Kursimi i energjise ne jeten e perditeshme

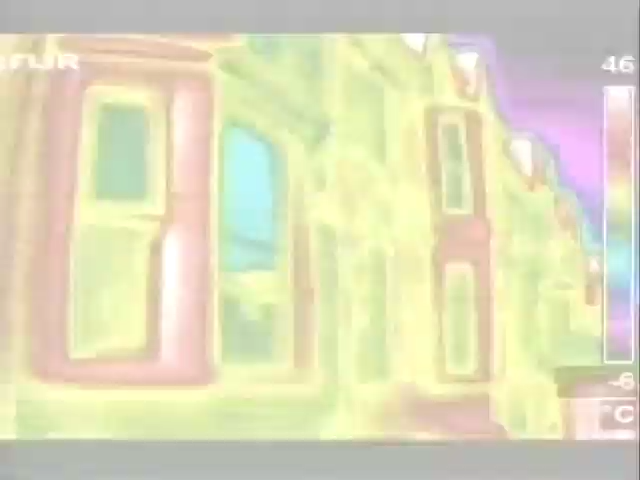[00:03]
On screen: scale top 46°C
Duke përdor u rimajin thermal për eth një shtëpije në periferitë qytetit,
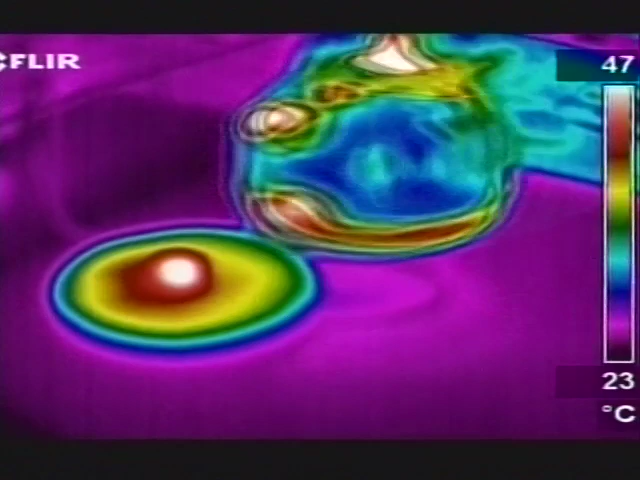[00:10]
On screen: scale top 47°C, scale bottom 23°C
Paisje, si ngarkuësit e telefonve celular apo thekset e bukës,
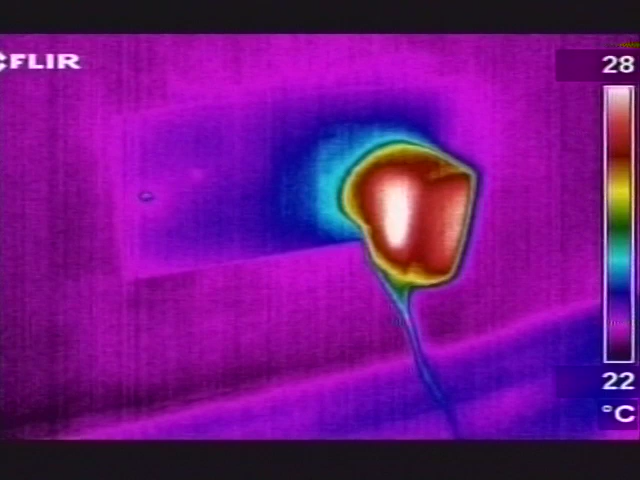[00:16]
On screen: scale top 28°C, scale bottom 22°C
konsumojnë energji edhe kur nuk përdoren,